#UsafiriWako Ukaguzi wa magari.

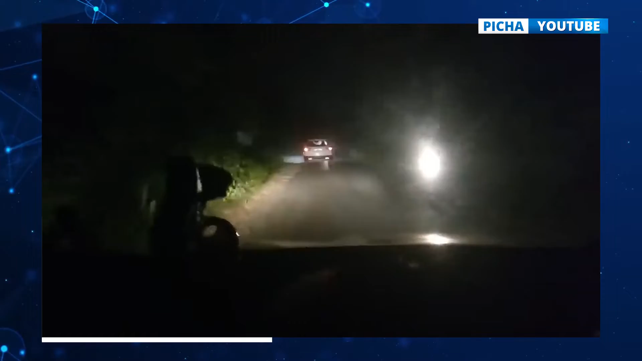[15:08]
zime mulika upande wakwako wewe Asa hii ni atari kwetu sisi Kwa maana kwamba Hata kusababisha Uonevu uwe hafifu Na mwishu waki inatokea ajali Lakini